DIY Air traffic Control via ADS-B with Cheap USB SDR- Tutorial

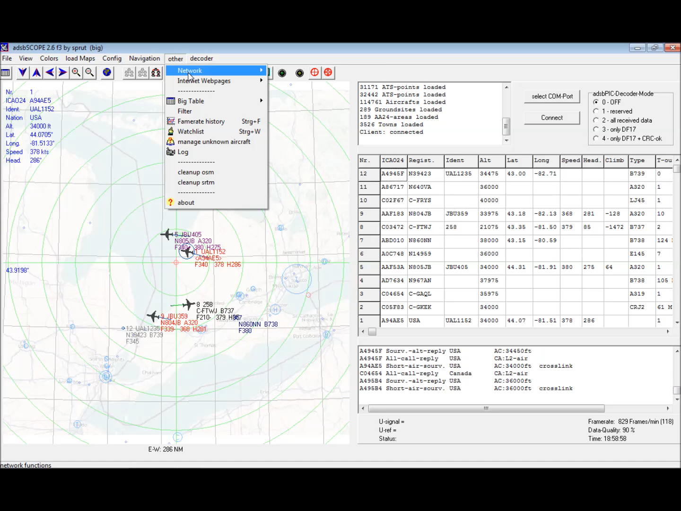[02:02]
network network setup this is the only setup to the program and this may actually be pre-configured from factory but it's just this easy you
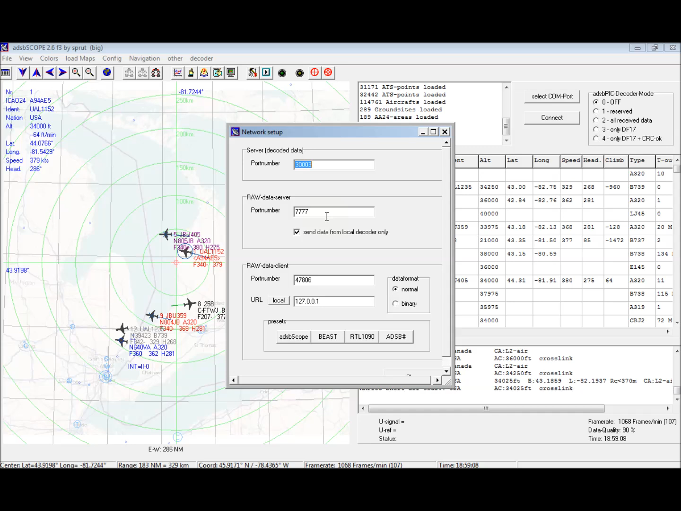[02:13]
use these numbers local IP address and it will be getting the data from ADS-B sharp these are the aircraft I'm currently plotting what I'm finding with this comet antenna and keep in mind this is inside my attic I'm getting 150 to 200 kilometer range pretty consistent depending on direction I have there's quite a few buildings I'm in a town so there's some obstructions but
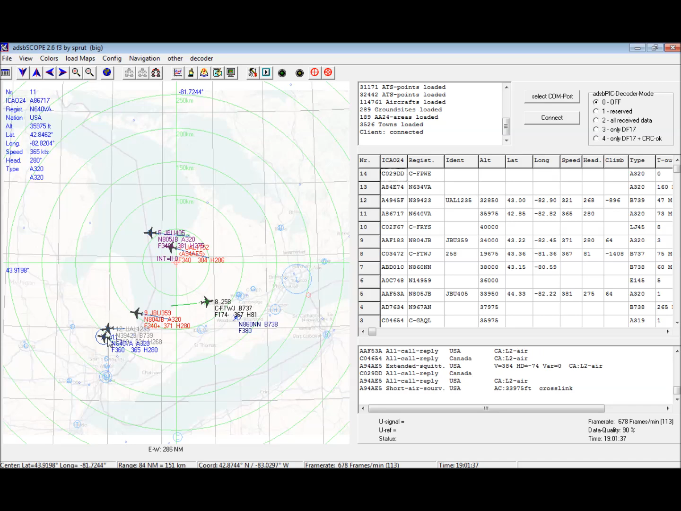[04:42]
this common antenna is definitely not suited for ADS-B I still want to build a collinear antenna and give it a go but in all honesty I'm not in any big rush to do that now this is working out pretty well so should be zoomed in a fair bit more here because in all honesty we're probably not going to get this would be a better zoom level around the 200 kilometer range because I don't really don't think we're going to get much beyond that you can see this one here is starting to break up in this area because there's some tall buildings in this direction and he'll come back into view shortly thereafter that's it